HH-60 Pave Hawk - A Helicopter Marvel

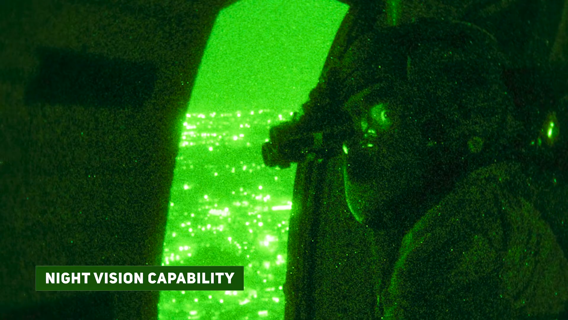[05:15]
Night Vision Capability Night Vision goggles and compatible cockpit lighting enable
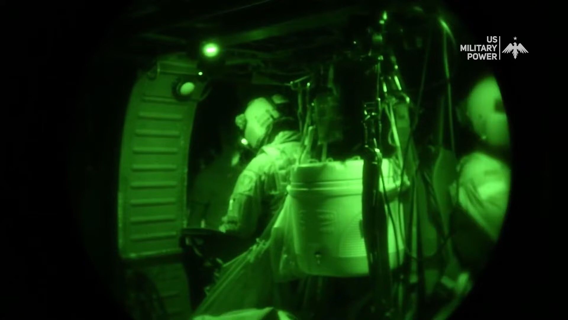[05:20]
the crew to conduct operations in low-light or nighttime conditions.